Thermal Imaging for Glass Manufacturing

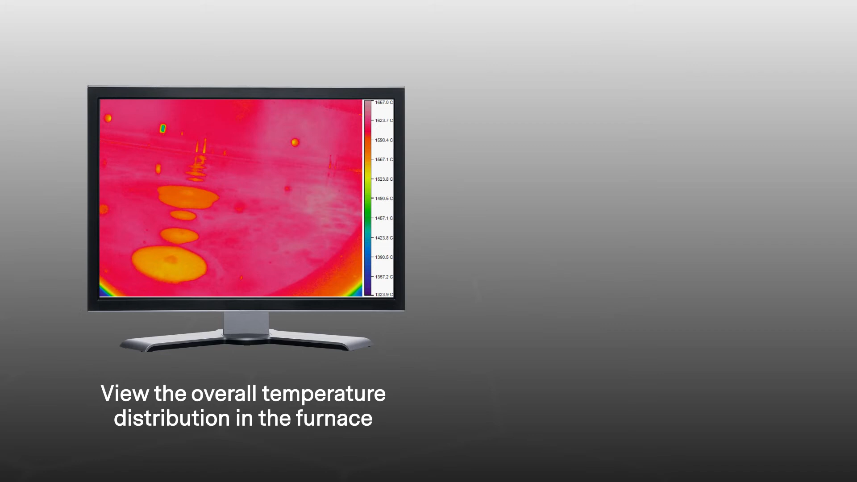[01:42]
Aside from the immediate benefit of being able to see the overall temperature distribution, regions of interest can also be drawn in the software to monitor specific parts of the furnace. For example,
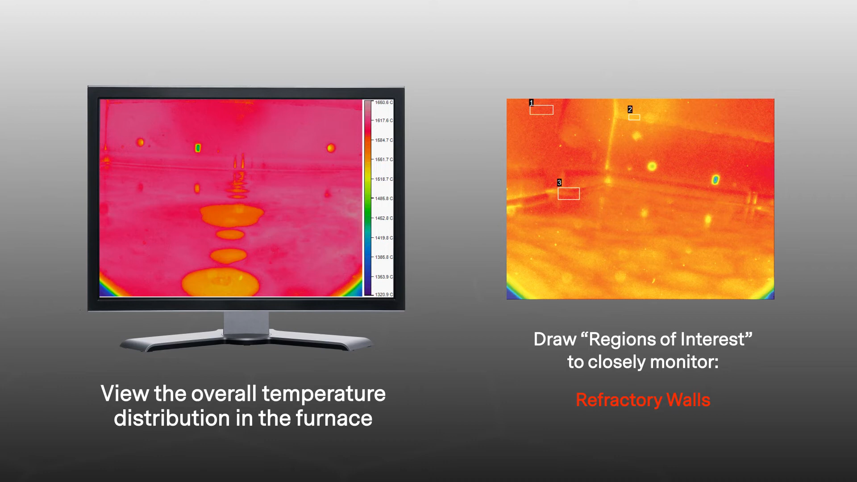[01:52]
the temperature distribution on the refractory walls can be continuously monitored to prevent overheating and extend the lifetime of the furnace. The surface of the molten glass can be monitored for an even and stable melting and to help get the right viscosity,
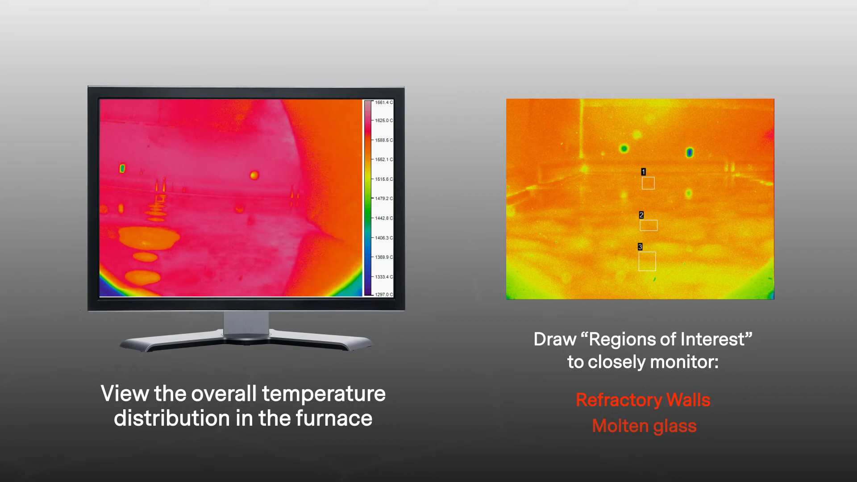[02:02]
and by knowing the actual product temperature, the burners can be adjusted more precisely throughout the melting process.